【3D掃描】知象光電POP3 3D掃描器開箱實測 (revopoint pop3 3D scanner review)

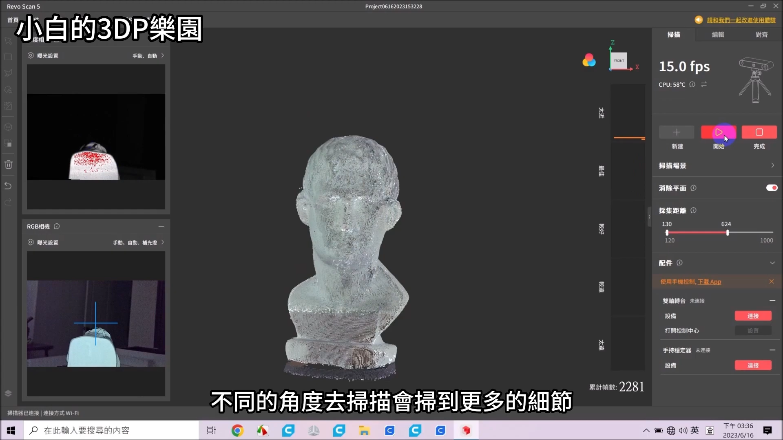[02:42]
然后一样我们这边按开始
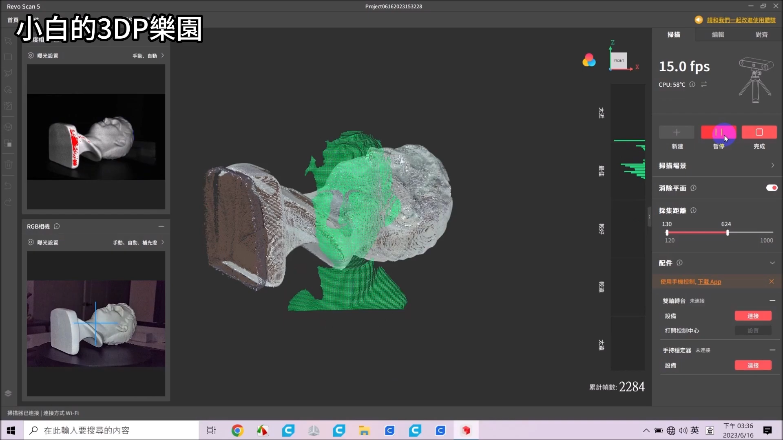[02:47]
然后它会去追踪很快就会追踪到这个这一次
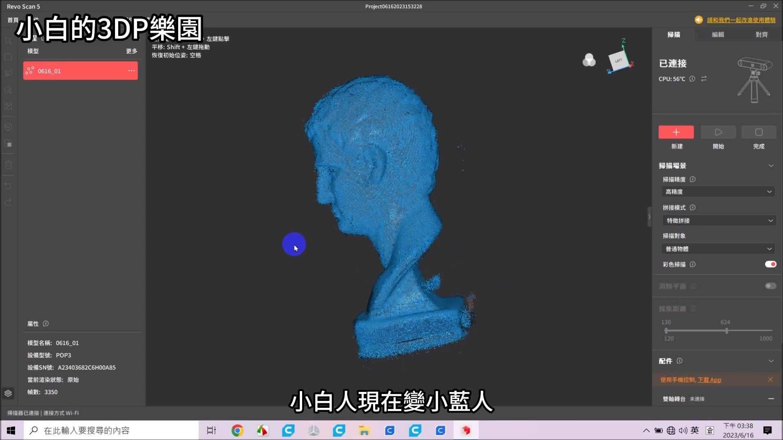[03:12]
小白人现在变小蓝人有很多小渣渣但是这个等一下可以删除掉所以没有关系再来就是编辑的部分这边有一个自动编辑自动编辑我们今天就先不讲因为它
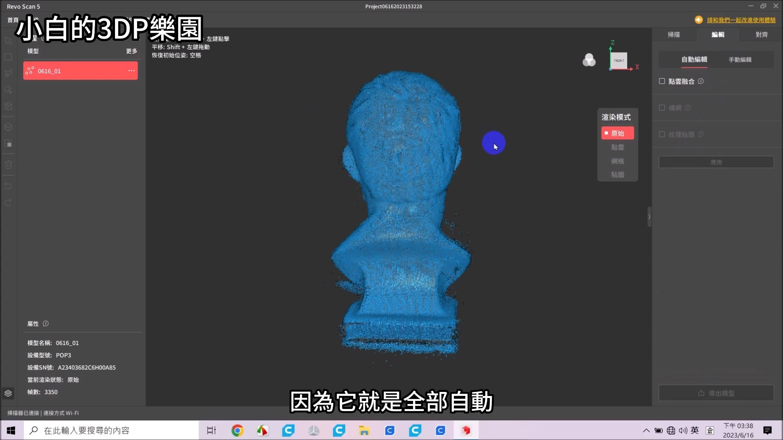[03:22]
就是全部自动我们今天来讲手动编辑这个最好玩的那手动编辑的
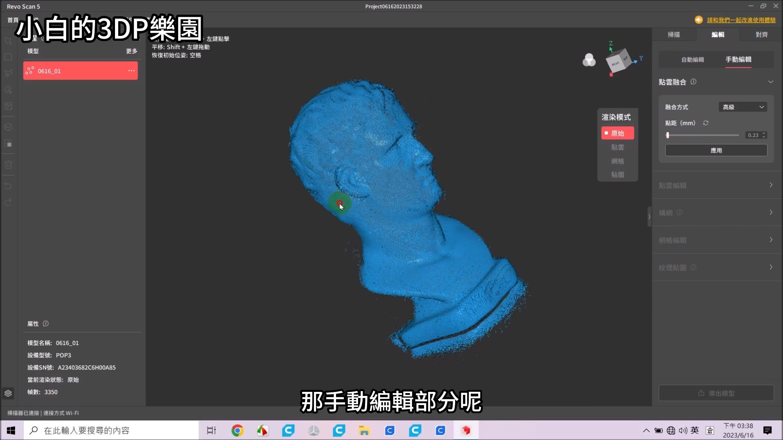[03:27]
部分呢细节的部分我选择最高级因为我想要它是最细致的状态所以我选择了高级那它这个处理的时间会比较长那尤其我的档案比较大我扫的比较久的话那它处理会更长所以大家可以去喝个咖啡上个洗手间